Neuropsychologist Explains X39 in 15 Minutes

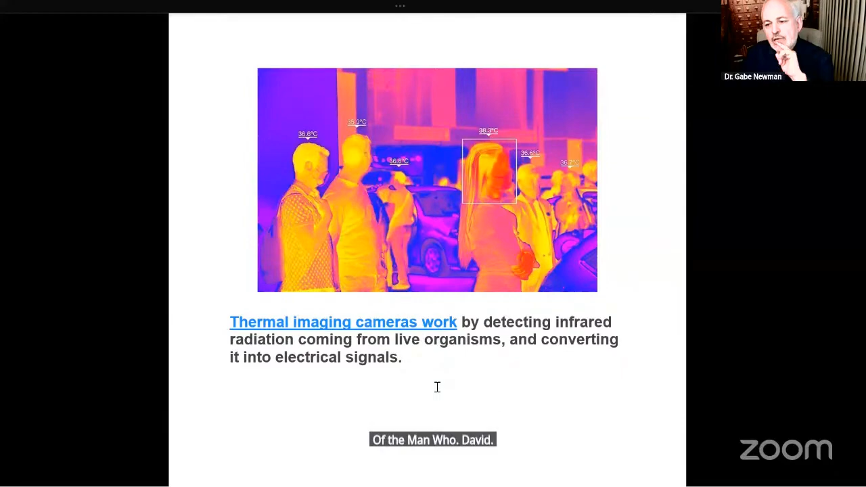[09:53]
What is this? This is thermal imaging. This is what people look like when they're standing in the dark and you have no light on them, but you do a thermal imaging picture of them. What you're catching is the light coming from them. What does that mean? Near infrared light is being put out by our bodies all the time, right? You didn't think that there was this much, did you?